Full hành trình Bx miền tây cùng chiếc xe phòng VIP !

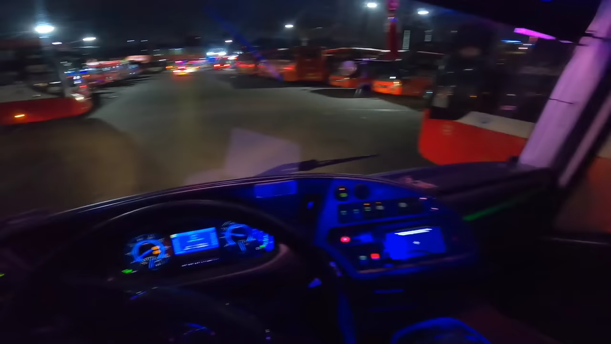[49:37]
Trời ơi, không còn chỗ để mình vô luôn chứ đậu gì. Ui giời ơi,
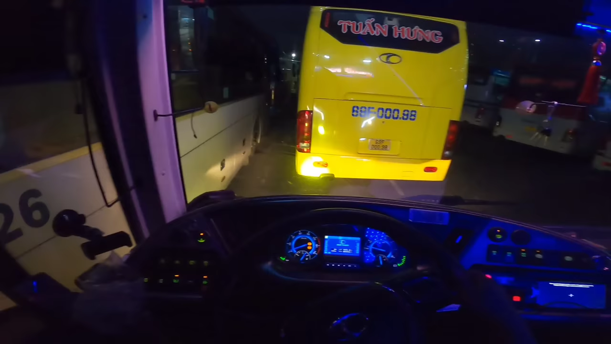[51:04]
Rồi đậu sau đích Tướng Hưng luôn, chứ giờ sao giờ hồi xe giờ đi bớt để mình kiếm chỗ mình đậu ổn định xong mình mới ngủ được mọi người ơi.